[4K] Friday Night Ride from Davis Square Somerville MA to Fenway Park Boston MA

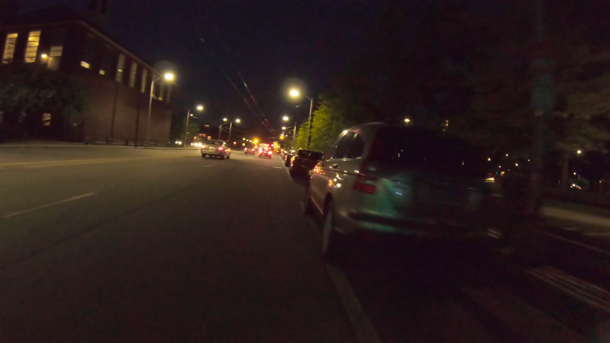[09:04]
Just past the Cambridge Common, also known as the Lizard Lounge. I've seen so many shows over the years there. It's a great place. Haven't been there in a while though.